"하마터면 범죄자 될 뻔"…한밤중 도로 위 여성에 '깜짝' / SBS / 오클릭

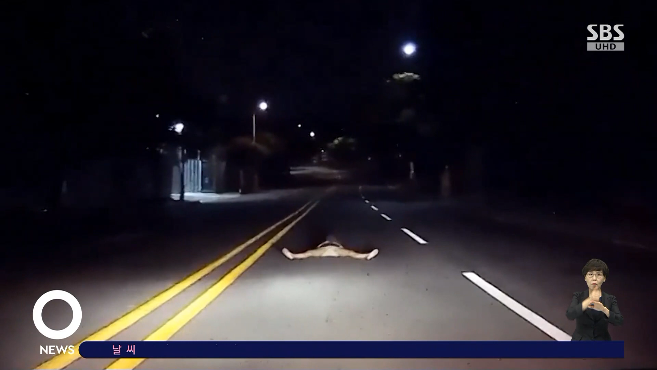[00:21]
지난해 5월 말 울산시 한 도로에서 촬영된 차량 블랙박스 영상입니다. 자정 무렵 캄캄한 도로를 달리고 있는데 갑자기 전방 도로 위로 뭔가가 나타납니다.
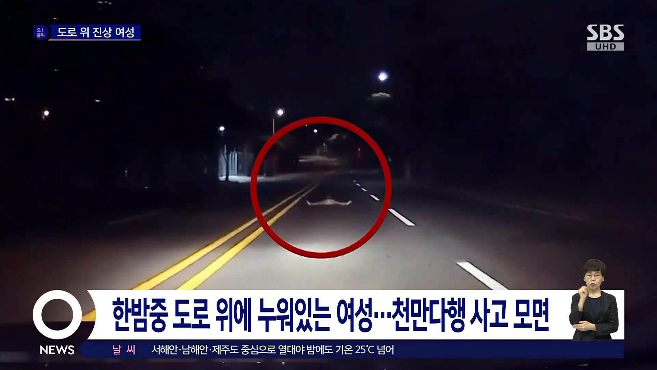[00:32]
차를 운전한 제보자는 처음에는 인근 공사장에서 안전 펜스가 떨어져 나온 줄 알았다고 하는데요. 그런데 자세히 보니 한 여성이 다리를 벌린 채 도로 위에 위험천만하게 누워 있었다고 합니다. 이 여성은 술에 취한 듯 보였다고 하는데요.